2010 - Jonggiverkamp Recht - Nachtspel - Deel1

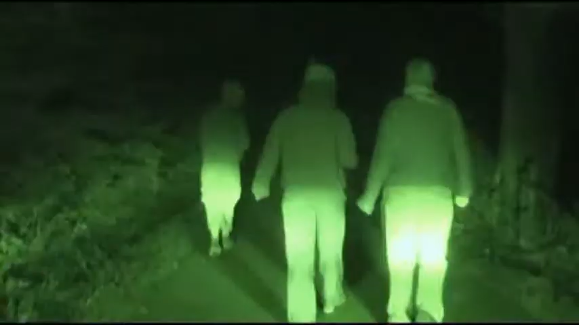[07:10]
Rechts, daar is de tent nog aan het nabranden.
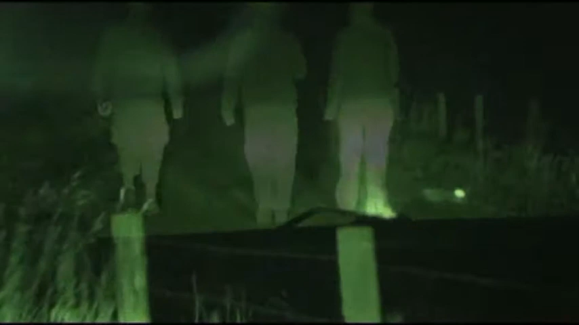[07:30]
Dat is de tent nog.
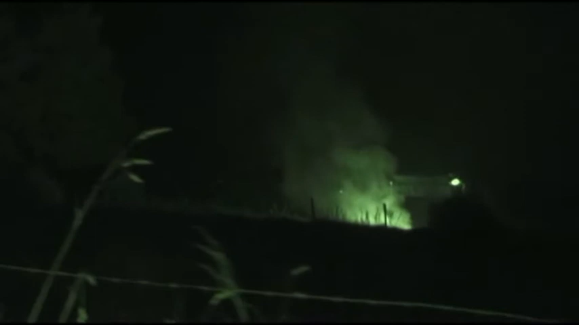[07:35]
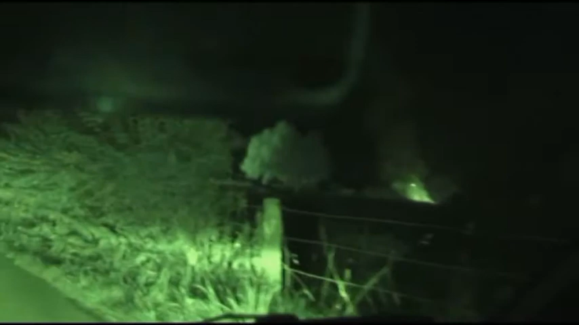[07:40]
Daar staat tent, vlaggenmast of zo.